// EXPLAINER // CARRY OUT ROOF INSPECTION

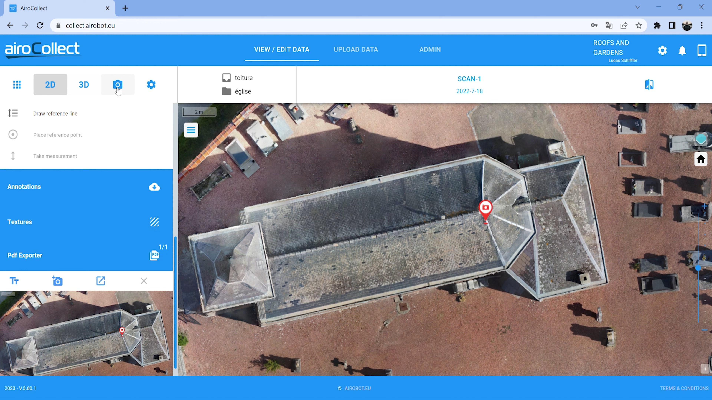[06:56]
you also have all the raw images available all the images that the drone took you can select to download them all at once